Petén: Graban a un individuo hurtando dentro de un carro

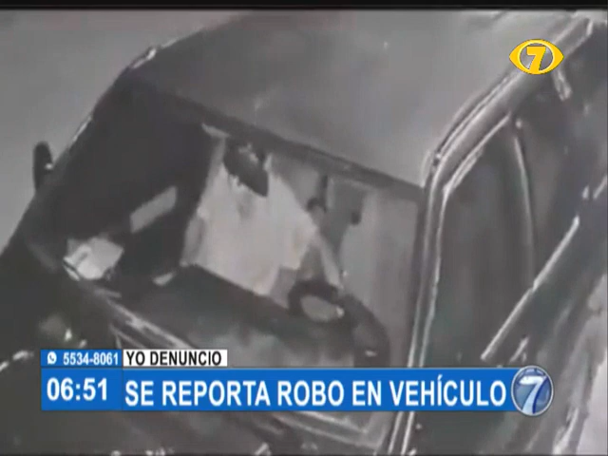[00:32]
Se reportó el robo de objetos de valor que se encontraban dentro de un vehículo el cual estaba estacionado en un sector del barrio 3 de Abril.